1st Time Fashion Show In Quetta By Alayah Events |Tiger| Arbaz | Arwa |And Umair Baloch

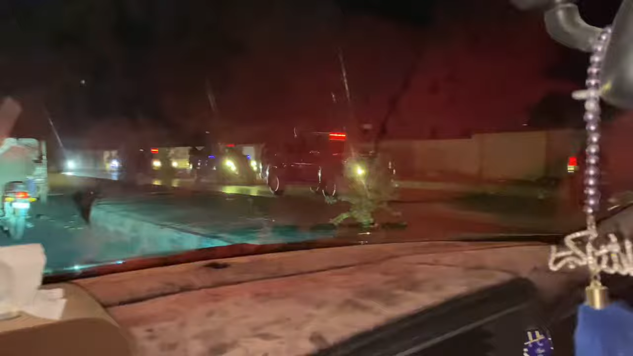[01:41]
यार हम लोग जो है ना ये सिटी याल पे पहुंच गए, आप लोग देख सकते हो न्यू सिटी याल,